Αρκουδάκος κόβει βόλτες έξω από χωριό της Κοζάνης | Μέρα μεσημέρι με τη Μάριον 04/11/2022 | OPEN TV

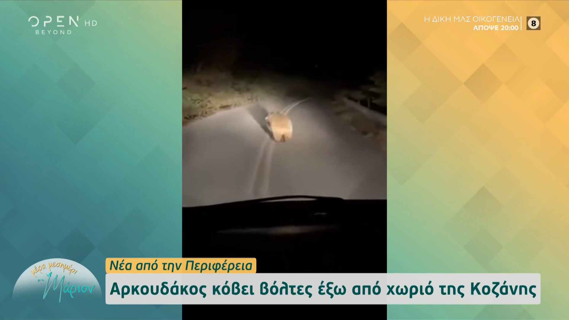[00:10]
Το Κοζάνη Μίντια δημοσίευσε το βίντεο ενός οδηγού, ο οποίος είδε μπροστά του τον αρκούδο, χαμήλωσε ταχύτητα με το αυτοκίνητο και τράβηξε αυτό το χαριτωμένο βίντεο.